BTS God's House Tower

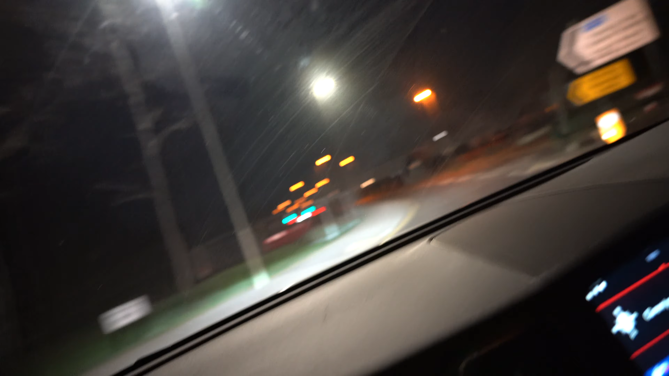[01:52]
Oh that's so close to the road. Oh that's so close to the road. No, we don't go down there anyway. Oh, that's all right.